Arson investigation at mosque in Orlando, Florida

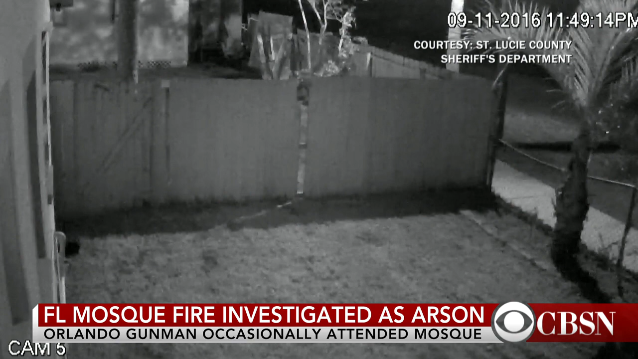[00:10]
Surveillance video shows someone running out of the mosque after the fire starts, and investigators are treating it not only as arson but as a possible hate crime. Earlier, officials from the Council on American-Islamic Relations held a press conference in front of the mosque to speak about whether it was indeed a target because of former member Omar Mateen. I see a very criminal-minded,